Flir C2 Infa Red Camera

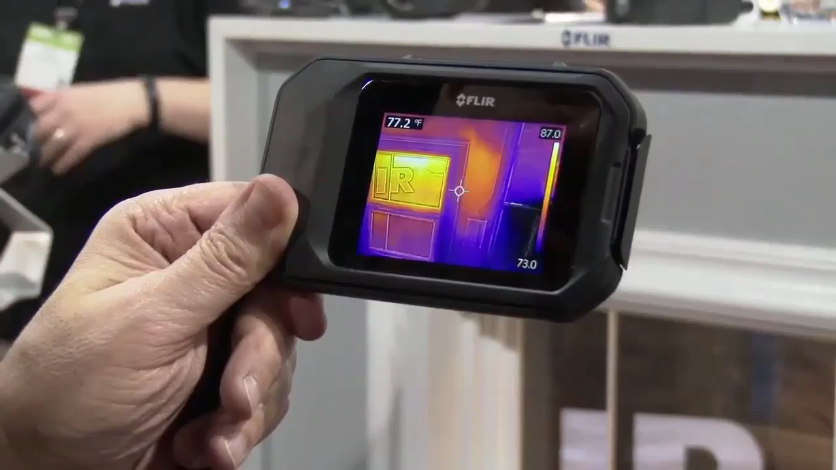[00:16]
On screen: spot 77.2°F
Here's C2, brand new full-featured pocket portable thermal camera. What we've got here is a demo wall
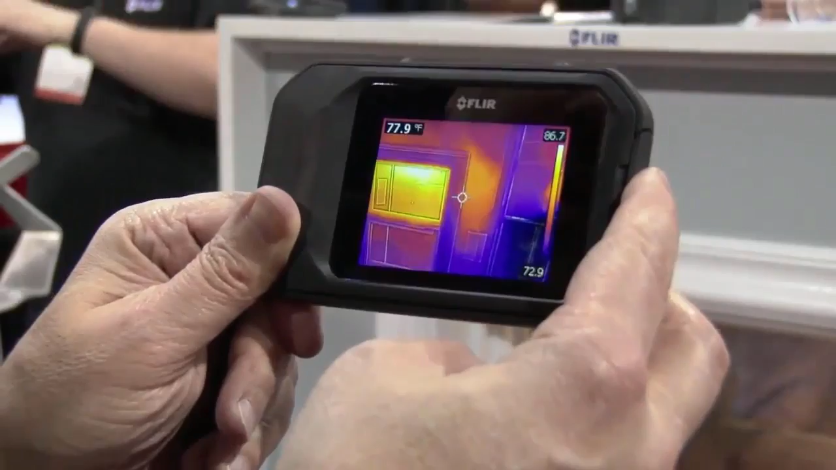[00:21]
On screen: spot 77.9°F
and what we're seeing is that we have potentially missing insulation. We've got a bright three-inch screen.
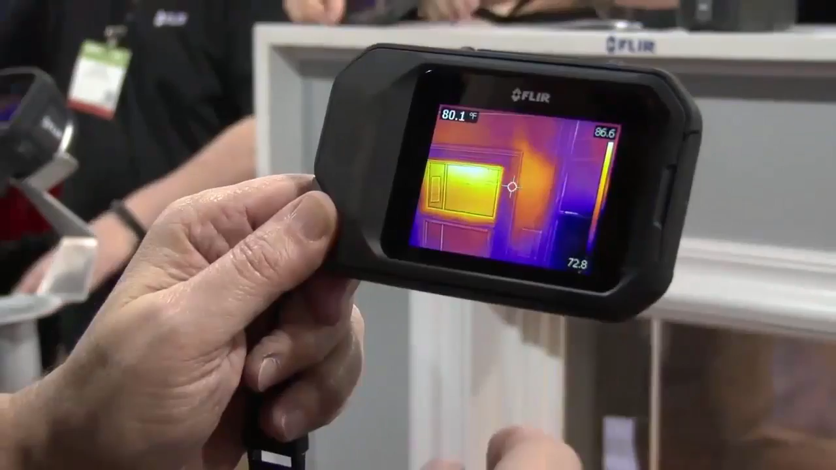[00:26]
On screen: spot 80.1°F
We've also got auto-orientation, so I can actually turn that camera and get a vertical view
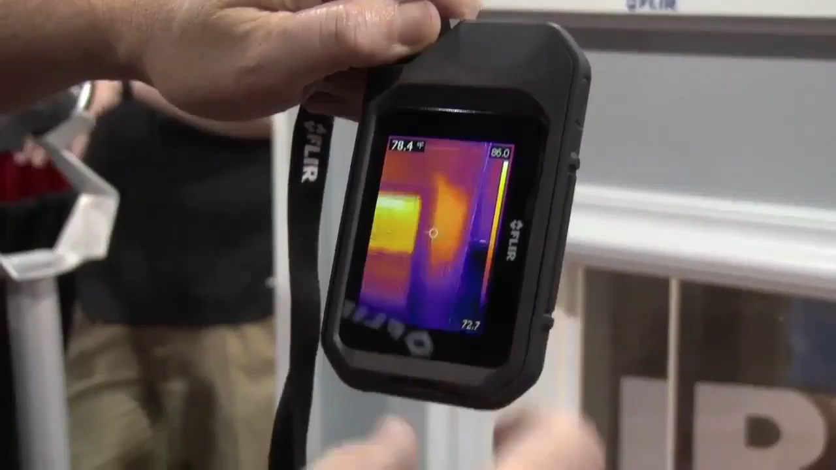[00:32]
On screen: spot 78.4°F
to easily show the full view of my wall.
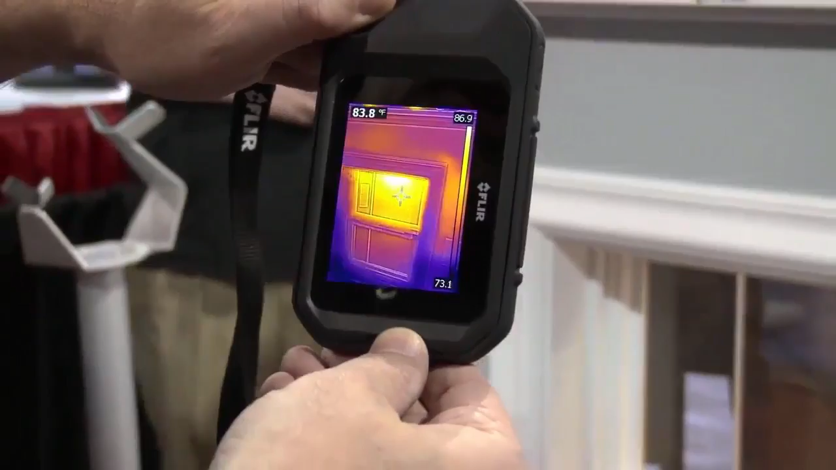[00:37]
I can pan over and I can see that I have the existence of a hot spot here, which is potentially a hornet's nest or bug infestation.
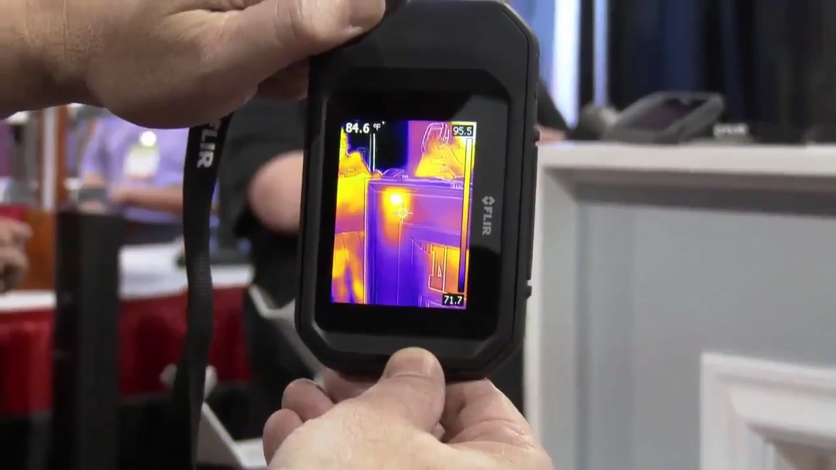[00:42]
I can turn back here, look at the demo wall, and I see a cold spot.
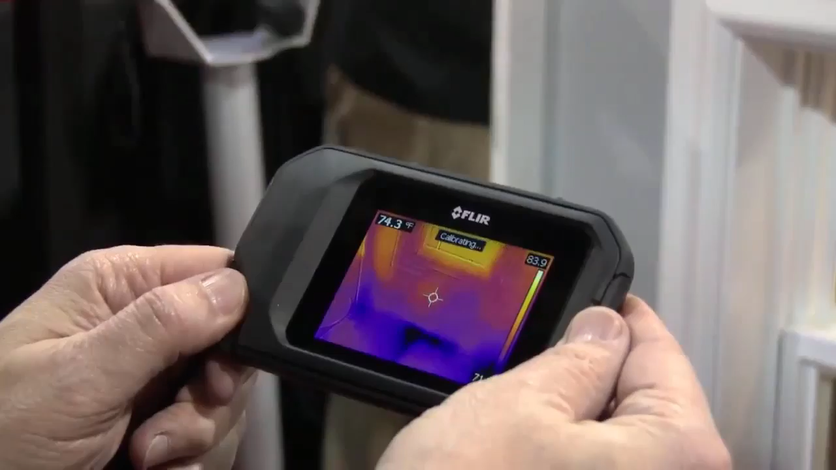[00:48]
And basically a cold spot is going to show up as either cold air infiltration or moisture.
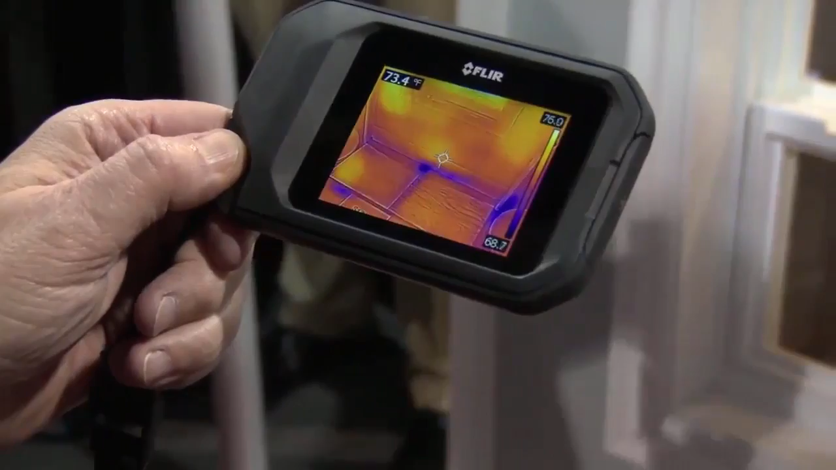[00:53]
On screen: spot 73.4°F
And that shows up as a cold spot.
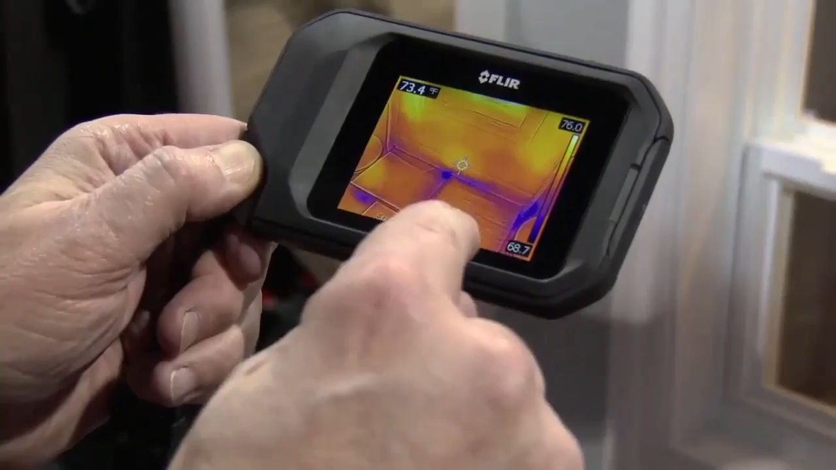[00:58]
On screen: spot 73.4°F
Again, bright, full three-inch touch screen.
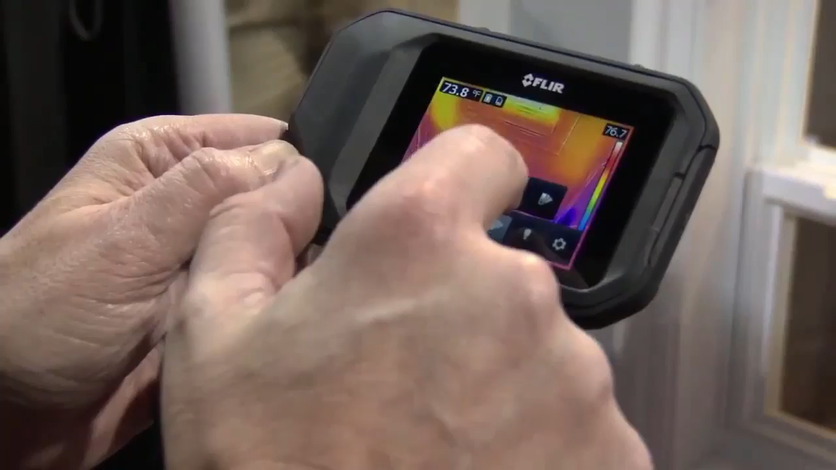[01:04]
On screen: spot 73.8°F
You can go in, you can change palettes to have a little more contrast if you really want to accentuate some problems.
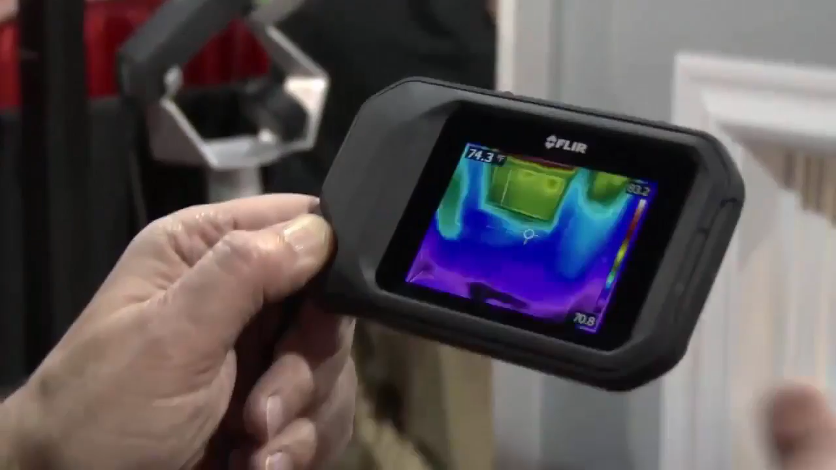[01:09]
Again, it's visual preference.
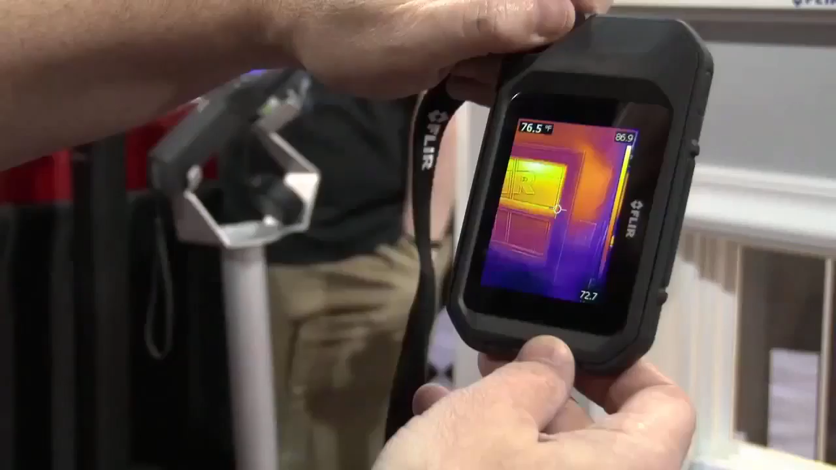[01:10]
On screen: spot 76.5°F
We also have a feature called MSX, which is multi-spectral imaging.
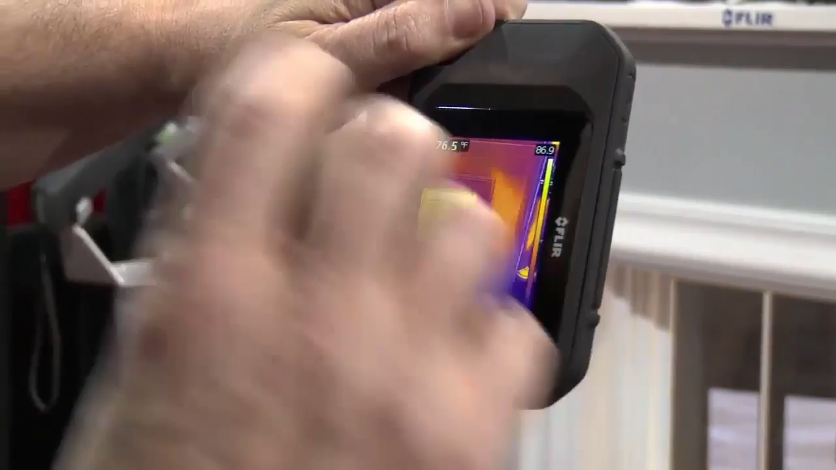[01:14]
And what that is, it takes the thermal image and it takes the visual image,
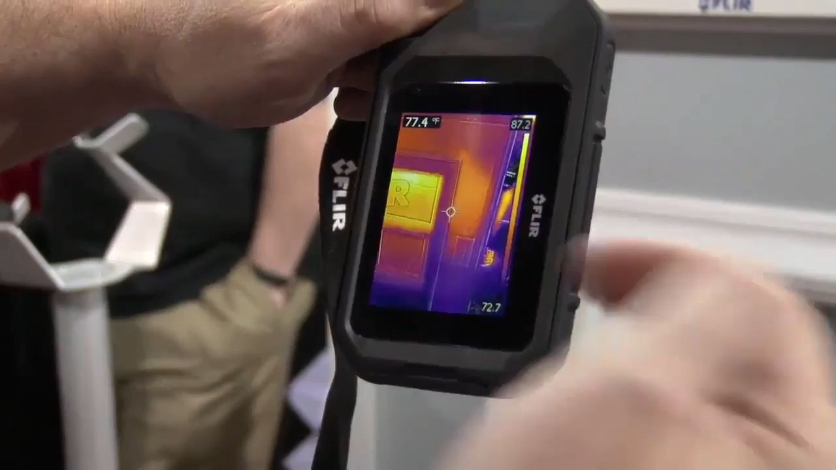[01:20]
On screen: spot 77.4°F
and it takes the edge from the visual image and augments the thermal image, so you can get visual cues of where your problems are. So we have a large button on the top. When I pull that trigger, we capture the thermal image and the visual image.
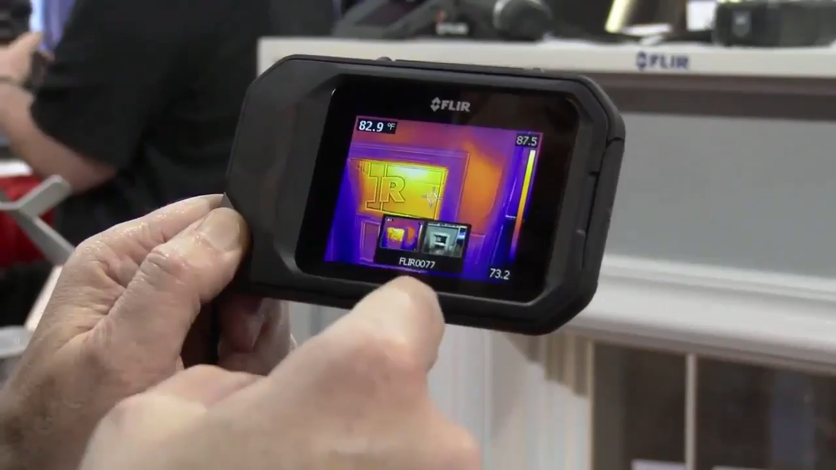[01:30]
On screen: spot 82.9°F
You can do post-processing analytics on your images, and you also can use those for reports. You can send those to anyone.
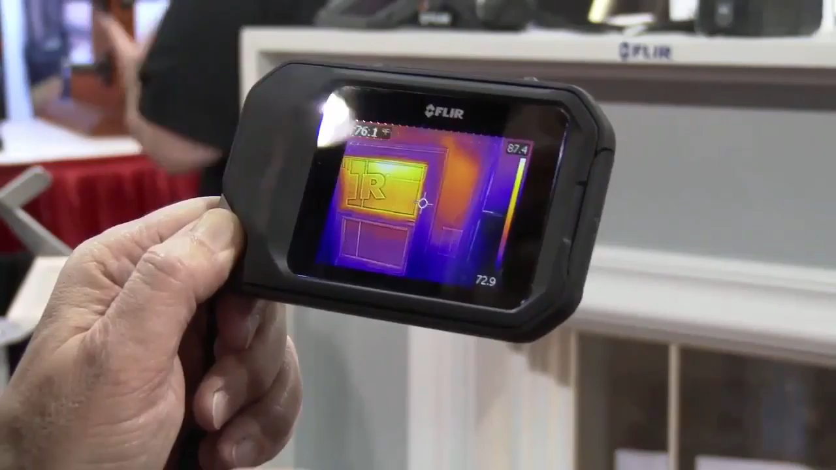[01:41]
They're fully radiometric JPEGs, which means the JPEGs can be shared.
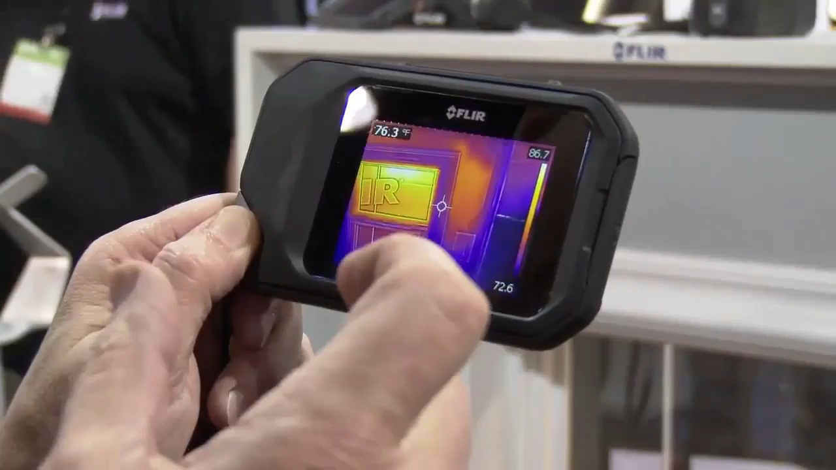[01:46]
On screen: spot 76.3°F
But yet, when you use the free FLIR Tools software that comes with the product, you can analyze each and every one of these spots. So you have 4,800 pictures.